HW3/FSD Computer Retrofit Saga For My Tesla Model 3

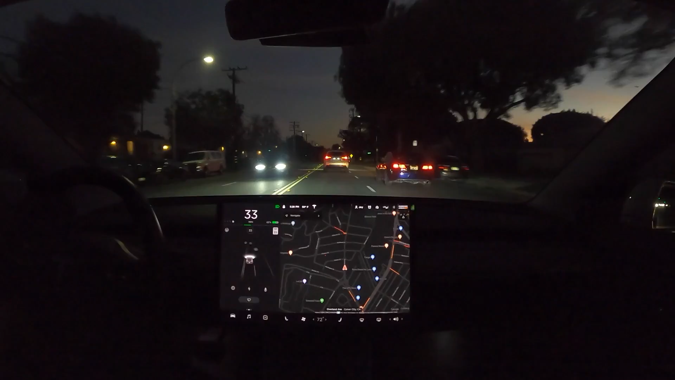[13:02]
there's going to be a stop sign coming up let's see if it's going to recognize it